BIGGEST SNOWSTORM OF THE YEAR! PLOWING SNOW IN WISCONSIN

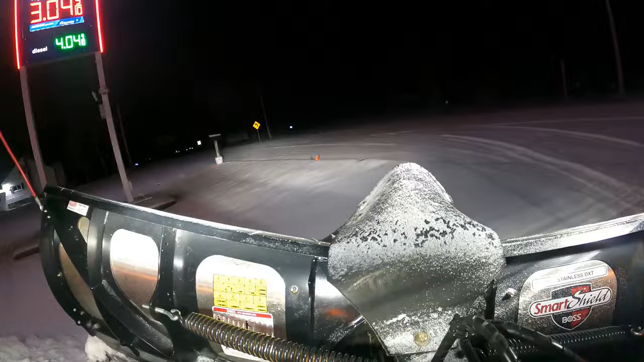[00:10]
We got our first couple inches here, pretty light. We're gonna run through the accounts, open them all up, and probably by the time we get through the first accounts, it's gonna be snowing again.
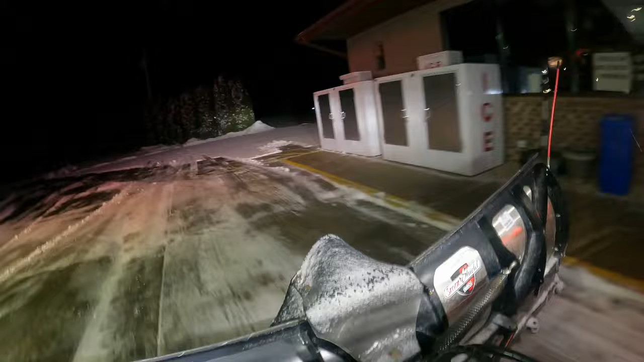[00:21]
And they're calling for another 6 to 10 inches, so. Going to be plowing today with a 2019 Ford F-250
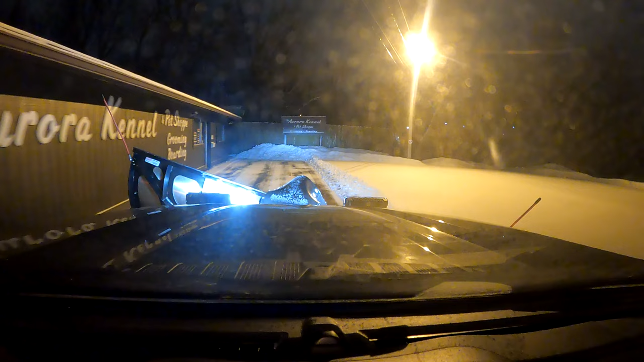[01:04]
It's about the same. There's maybe 2 or 3 inches. It's kind of hard to tell. It's light snow. It's blowing around a little bit, but it's a weekday.
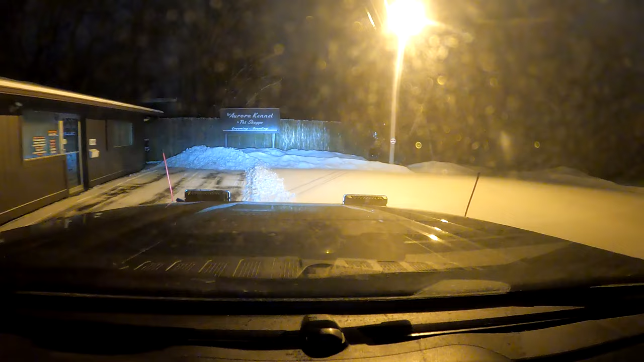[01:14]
It's Wednesday morning. It's about 4:30 right now.